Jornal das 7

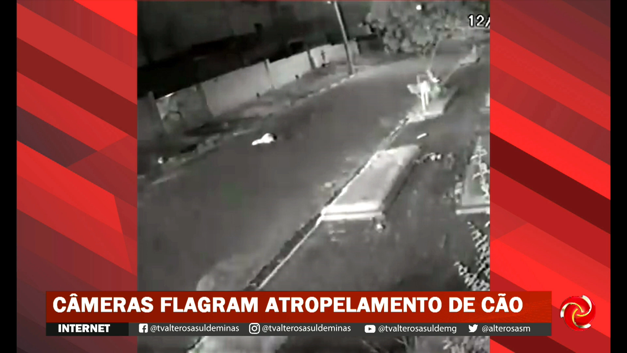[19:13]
O cão está deitado na rua quando um ônibus do transporte coletivo urbano passa por cima dele. Veja mais uma vez. O animal ainda é jogado um pouco para frente. No boletim de ocorrência, os moradores disseram que o cão, chamado loirão, era cuidado pela comunidade. Ainda de acordo com o boletim de ocorrência, os moradores já solicitaram quebra-molas no local.
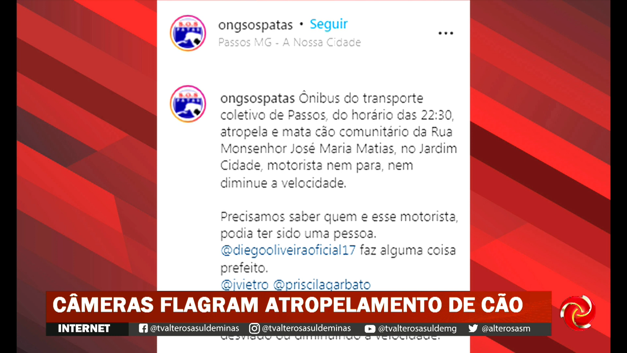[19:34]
Nas redes sociais, essa ONG publicou que o cão foi atropelado na rua Monsenhor José Maria Matias, no bairro Jardim Cidade. O animal não resistiu aos ferimentos. Ô, Dó, meu Deus. Ontem a gente mostrou na cidade de Alpinópolis também um cãozinho morreu depois de ser atropelado. Agora, câmeras flagraram esse ônibus e o motorista vai embora.
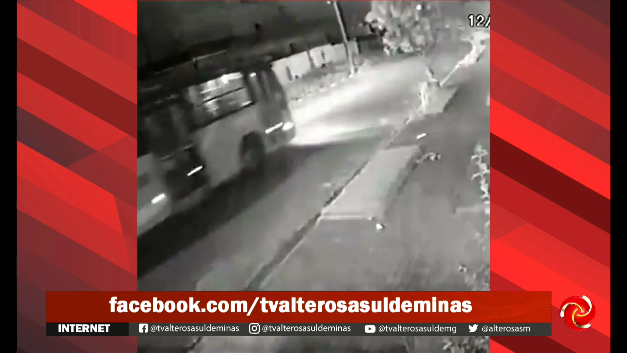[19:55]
Eu não acredito que ele não tenha percebido ali que tinha um cão ali na rua, que ele passou por cima de alguma coisa, né? Quando a gente passa, não tem quebra-mola. E ele passou por cima mesmo. A imagem que a gente tem é essa. Porque repara que o cachorrinho, ele nem se mexe. Depois do atropelamento, ele simplesmente acabou morrendo ali.